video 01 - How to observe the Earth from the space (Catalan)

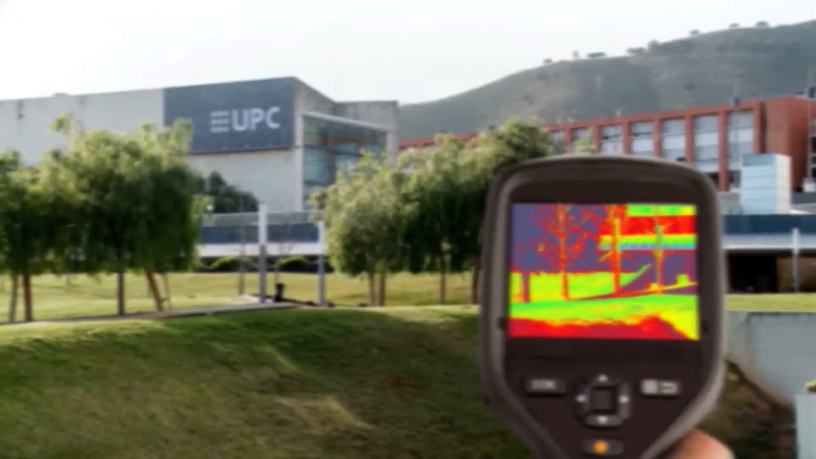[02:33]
En aquest cas, els sensors d'infrarojos poden veure aquesta radiació emesa pels objectes, fins i tot a les fosques.